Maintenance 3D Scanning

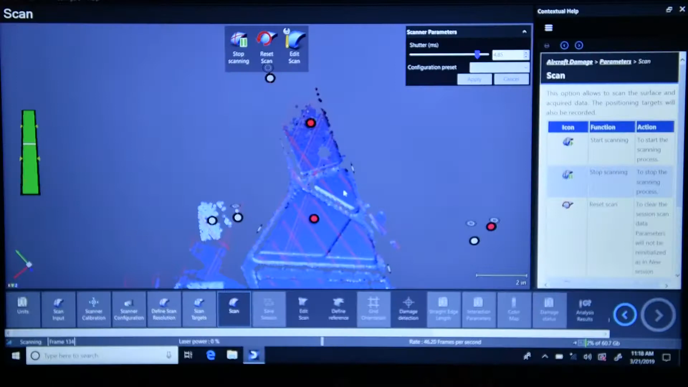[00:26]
We place these location sensors or just little stickers you can stick them anywhere you want and it'll use those
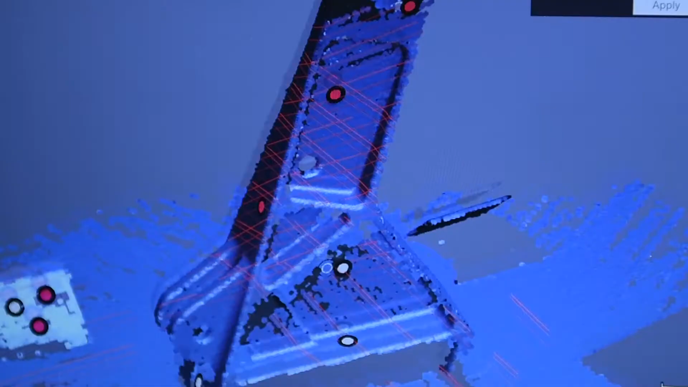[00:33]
to pinpoint where you're moving the laser around on your part